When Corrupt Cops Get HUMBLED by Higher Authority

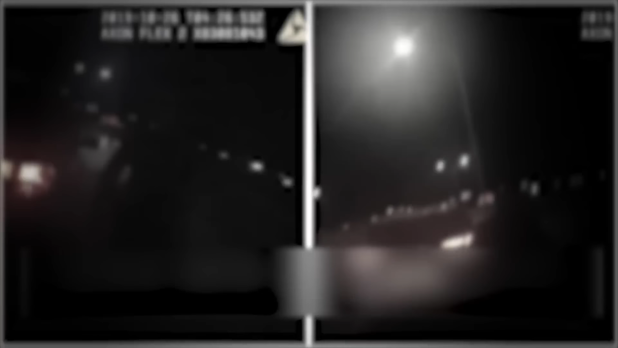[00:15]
On October 26, 2019, a Las Cruces police officer was dispatched after a witness observed a woman sleeping inside her car.
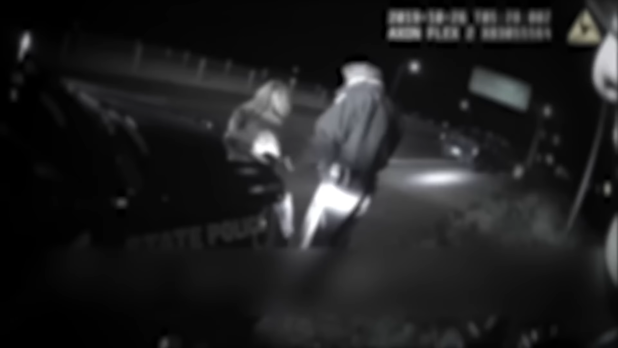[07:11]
However, surprisingly, the detective refused to conduct the field sobriety tests, leaving the deputy with no choice but to proceed with the arrest.